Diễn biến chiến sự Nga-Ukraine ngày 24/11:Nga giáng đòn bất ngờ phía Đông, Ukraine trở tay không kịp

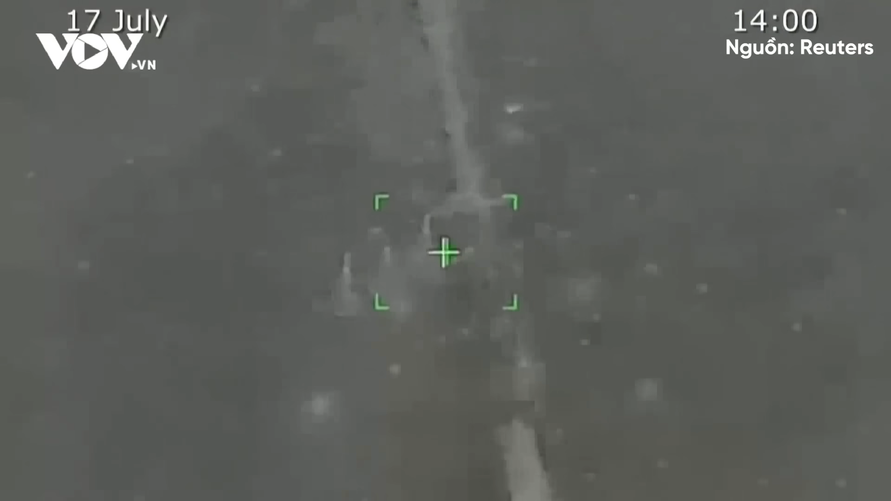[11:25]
kiểm soát mục tiêu giúp họ có thể quan sát được mọi hành động của đối phương mà không bị chú ý